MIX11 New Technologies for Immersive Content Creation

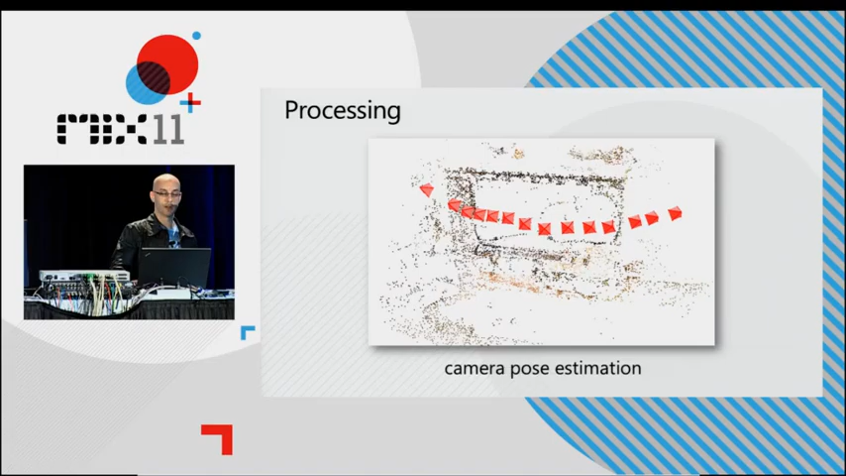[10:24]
But we do a few new things in addition. So, first of all, you'll notice that these little red pyramids representing the camera positions are not in a perfect arc, as I said. So we're going to smooth that out by doing camera path stabilization to come up with an arc that approximates those 3D positions in space with a smoother arc, and that's what's going to give us this fluid motion.
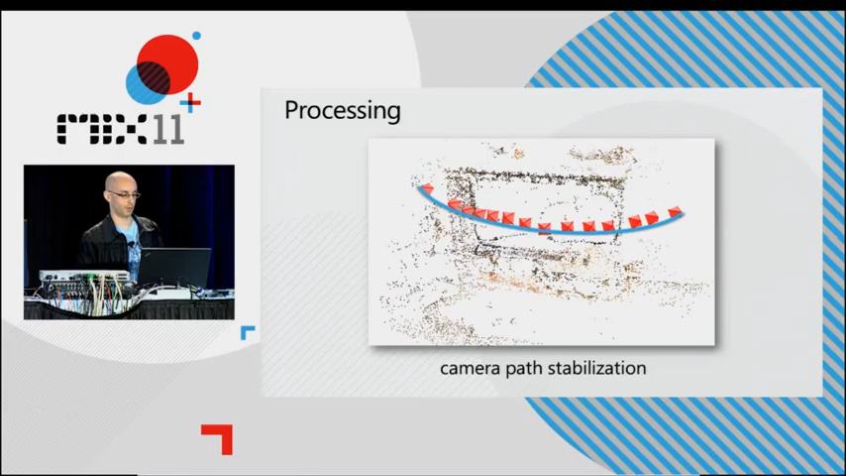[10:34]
The next step is computing depth from stereo.
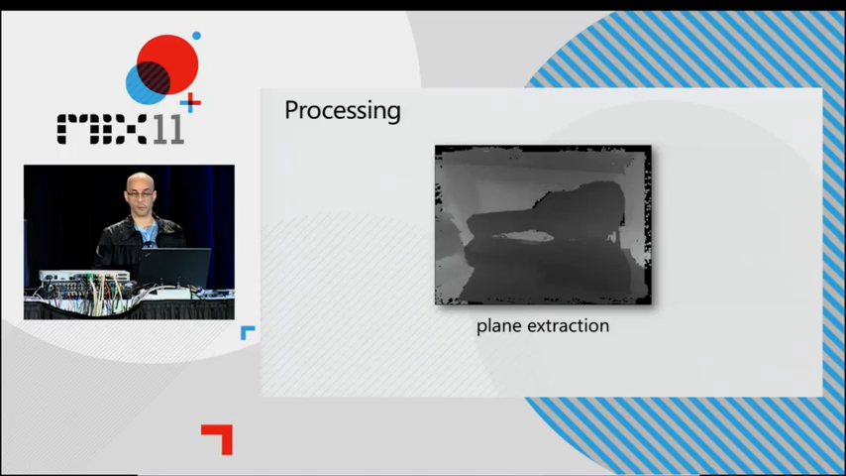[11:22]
So we find places where the depths are similar and aligned with a plane, and we separate those out, and here we've colored different planes using different colors.